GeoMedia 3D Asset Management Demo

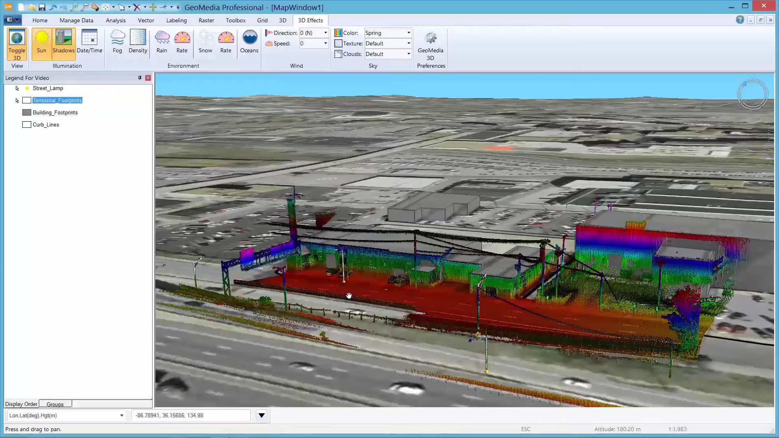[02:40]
This is the new normal for GeoMedia 3D. We can immediately see that the placement of the GIS lamppost features are off. This is not unusual for asset management systems that have been in operation for a long time. Now I have the ability to quickly verify and correct any deficiencies.
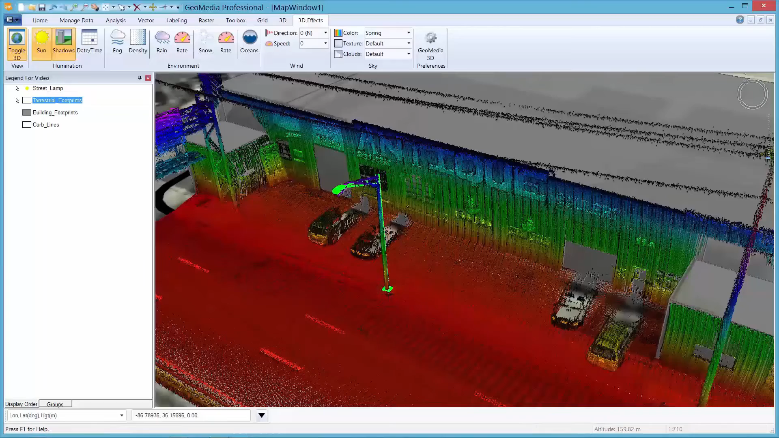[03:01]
I can simply adjust the GIS feature to line up with the point cloud information. Done. Here's another example. It is easy to notice that I have a streetlamp captured in the point cloud data that is missing in my GIS. I can add a new one and feel pretty confident that my asset management system is accurate and up to date. Similar to how an asset location was updated using the GeoMedia vector move command, features can be added to your GIS database using GeoMedia vector insert and placement commands.
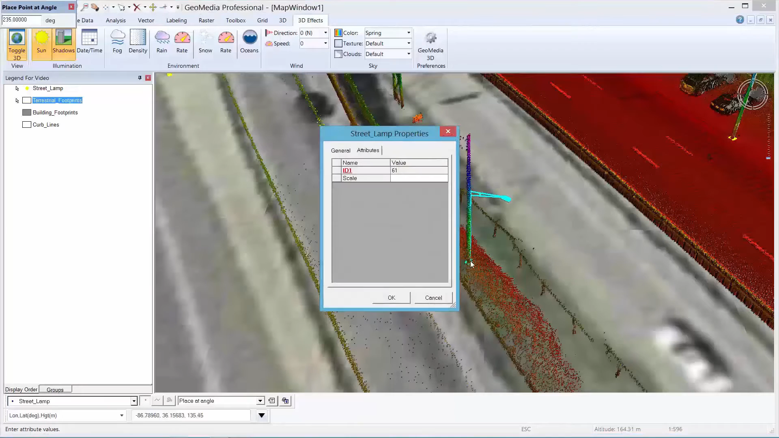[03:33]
Remember, GeoMedia desktop uses data server technology to connect to a wide range of GIS data sources. In short, if you know how to make use of these facilities in GeoMedia, you already know how to make these types of changes in GeoMedia 3D. It's the same. Now that's what I call integration. Point cloud data can be used to complement your asset management system and let you quickly and easily compare the highly accurate point cloud data with your GIS assets to verify location and accuracy.
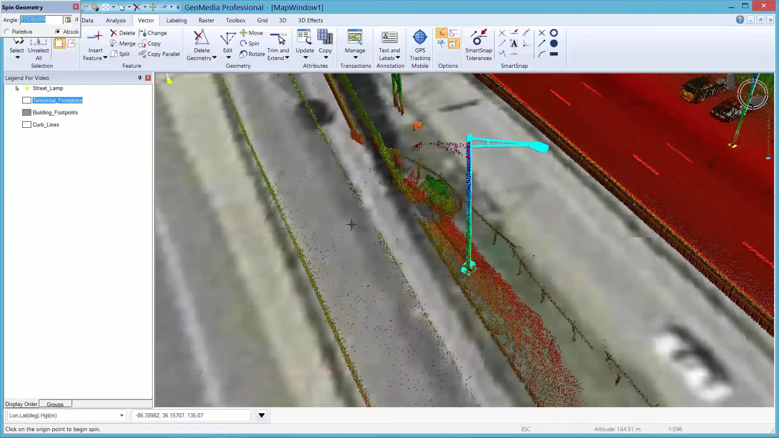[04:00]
I could also use it to confirm the condition of the assets with a little bit more analysis. Just a side note before I close. The point cloud data could be stored for use at a later date.
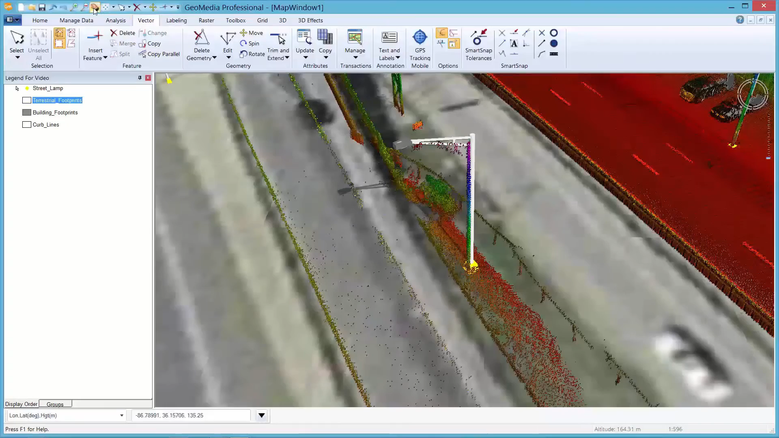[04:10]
I have only used it for a lamppost location in this demo, but in the future I could just as easily use it to check the condition of the road signs on the highway or the guardrail.
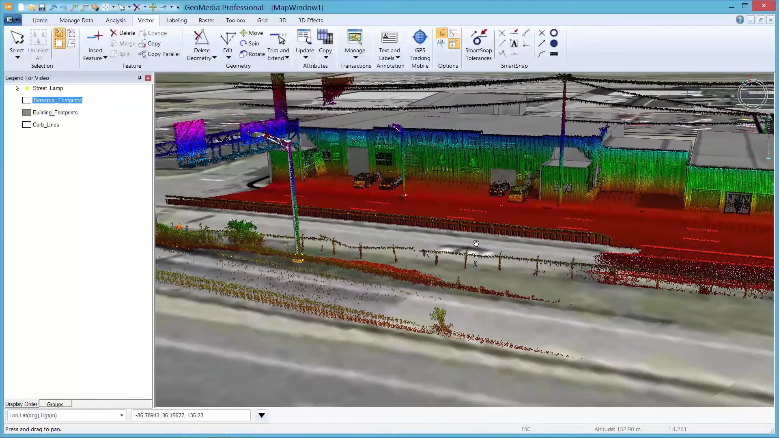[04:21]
And I don't know if you've noticed it or not, but there was a break in the guardrail near the missing lamppost.